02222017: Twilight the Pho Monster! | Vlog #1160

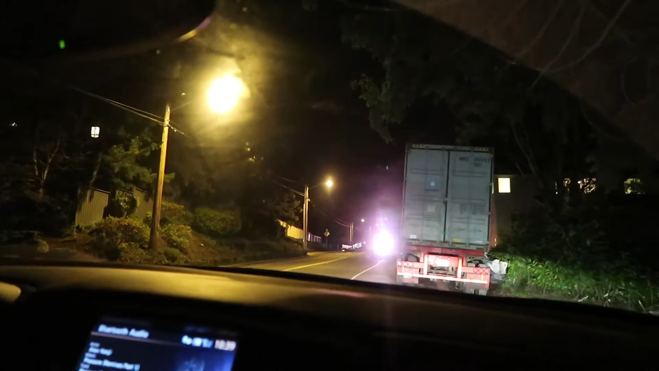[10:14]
Yeah. Huh. Why is it so slow? Is it a fire truck? Yeah. He can't go fast here. Oh. Okay.